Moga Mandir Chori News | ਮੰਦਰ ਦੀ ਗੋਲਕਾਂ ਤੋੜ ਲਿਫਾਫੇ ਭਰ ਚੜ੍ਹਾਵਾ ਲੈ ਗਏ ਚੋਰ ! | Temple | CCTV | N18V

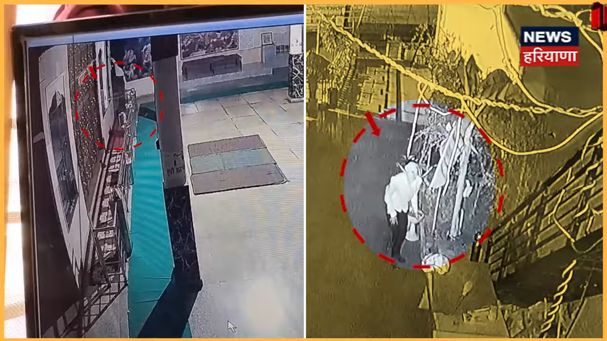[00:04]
बाबा खाटू शाम दे मंदर दे वेच चोरी होई आए गोलकां तोड़के चार गोलकां तोड़के लफाफे परके चड़ावा जेडा चड़दा है ओ चोर ले गया है देख सकते हो तस्वीरां CCDV तस्वीरां दे वेच दबे पैरी आउंदा है